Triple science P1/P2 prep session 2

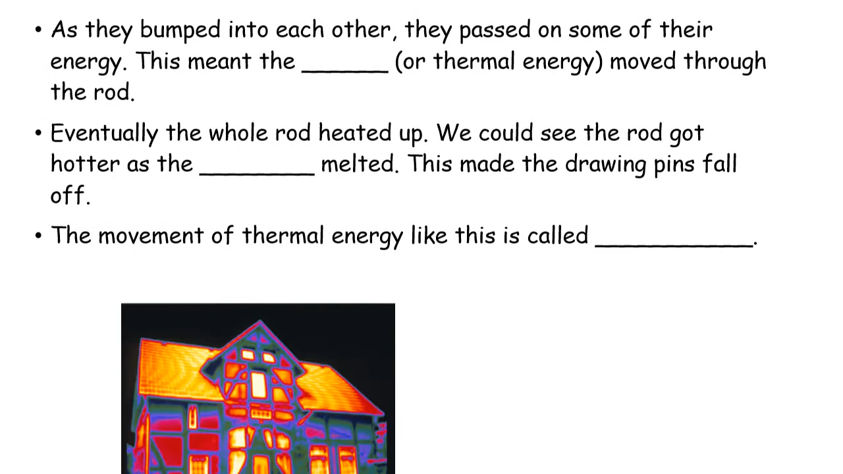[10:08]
this is the example of house this picture has been taken from the infrared
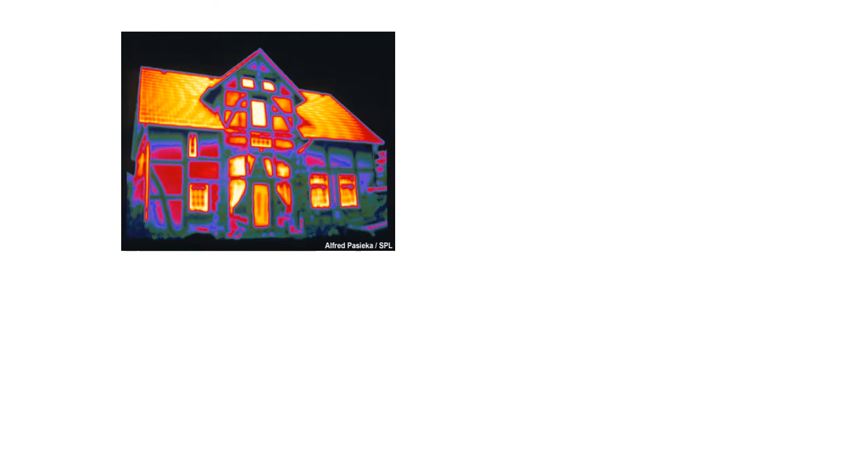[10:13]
camera which determines the heat energy releasing out of the house so in this picture discuss with your partners which areas of this house have the best and worst insulation
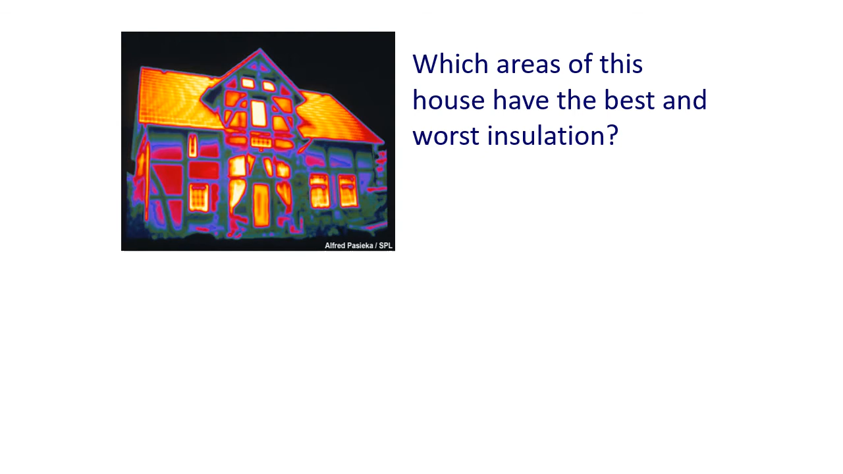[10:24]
you can pause the video and discuss with your partners well done a poorly insulated house loses more energy and so cost more to heat it also means that more pollution particularly carbon dioxide is created in order to heat the house so in infrared camera the brighter the color means more hot it is
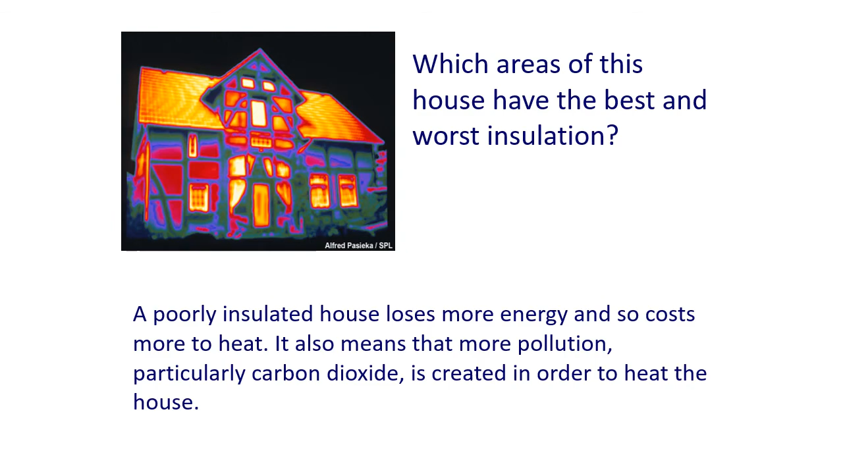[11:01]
so where it is more hotter it is releasing more energy and it means this is poorly insulated